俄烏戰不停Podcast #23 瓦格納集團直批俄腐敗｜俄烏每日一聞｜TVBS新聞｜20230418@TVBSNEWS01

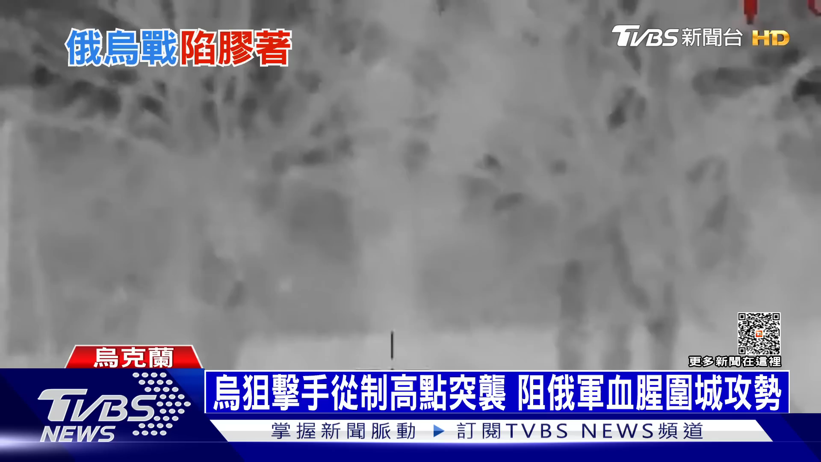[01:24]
乌军军军阵手真的从远处一一击杀俄军目标在成功杀敌后他们继
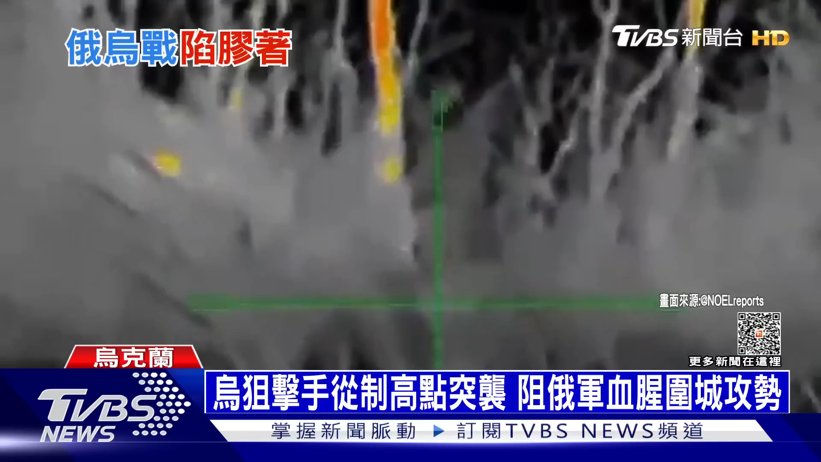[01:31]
续开心庆祝东正教复活节对于乌军死守不放弃俄罗斯官媒主持人透过广播向乌军喊话建议他们赶快投降回家吧